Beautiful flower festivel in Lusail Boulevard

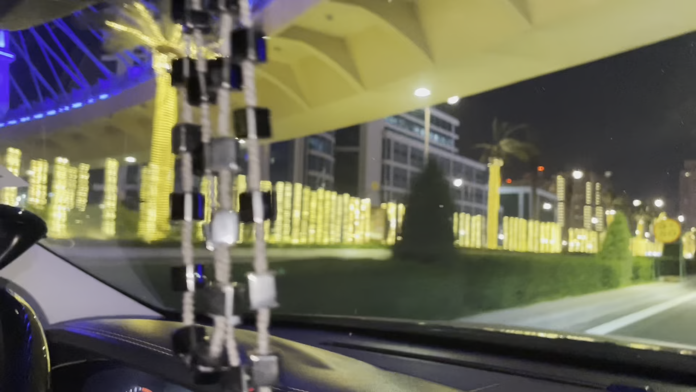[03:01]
लाइटिंग, खुशबू की, माशाल्लाह बहुत ही ब्यूटीफुल।
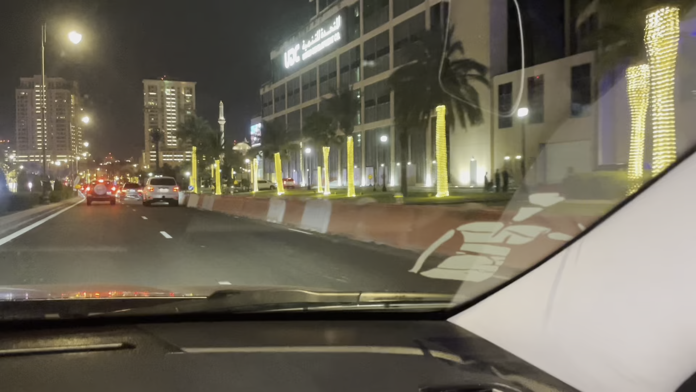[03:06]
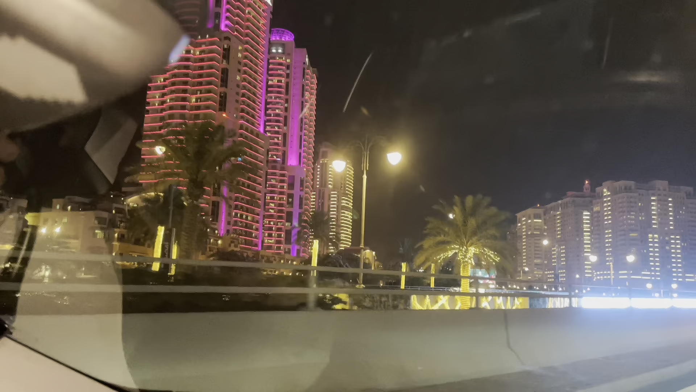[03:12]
सड़कें भी उन्होंने फुल डेकोरेट की हुई है खजूरों को, और बिल्डिंग भी देखें।
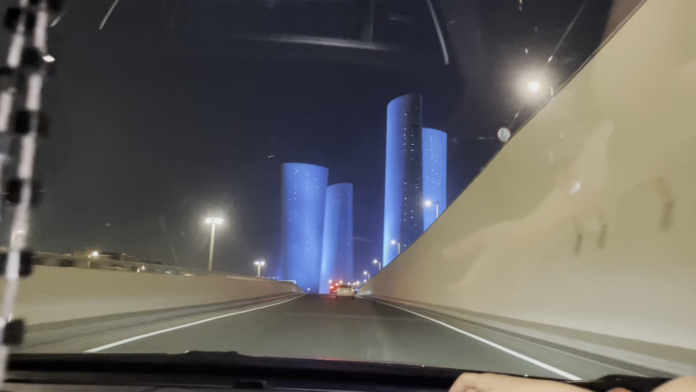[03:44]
फर्स्ट टाइम आई हूँ मैं, पहले नहीं आई। बहुत अच्छा अच्छा बहुत प्यारी माशाल्लाह, ये तो कभी भी नहीं देखी। स्टार्स हैं, स्टार्स हैं पानी में। ये प्यारी है ब्लू कलर।